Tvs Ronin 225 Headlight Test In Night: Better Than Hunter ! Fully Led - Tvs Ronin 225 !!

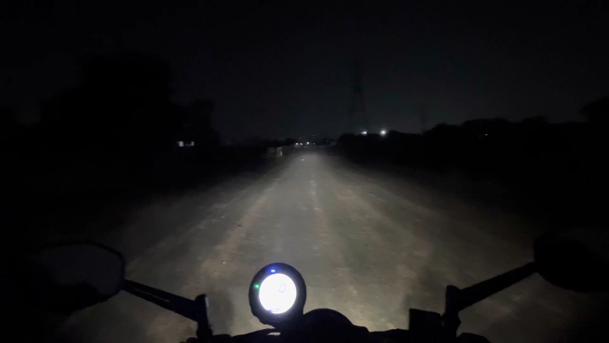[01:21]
जो वहां तक जाती है तो high beam भी जो है काफी जवरदस्त है और overall जो है बाइक का रिस्पोंस काफी अच्छा है headlamps के मामले में आपको दिखाता हूं बाइक फ्रेंट से
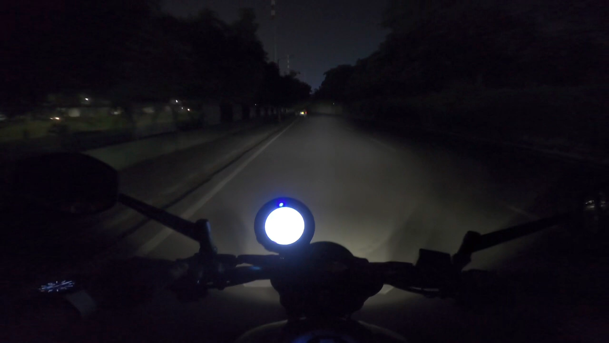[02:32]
high beam काफी अच्छी है इसकी जो कि आप देख पारे हो काफी आगे तक जो ही इसकी brightness जाती है वो जो पूरा road है ना वो पूरा visible होता है इ जब आप ऐसे रास्तों पे चलते हो तो और यदि मैं इसकी passing light दिखा हूँ न तो वो और देखो आप एक बड़ तो यह देखो देख रहे हो तो यह है इसकी passing light जो कि ओसो काफी खतरनाक है means काफी आदा effective है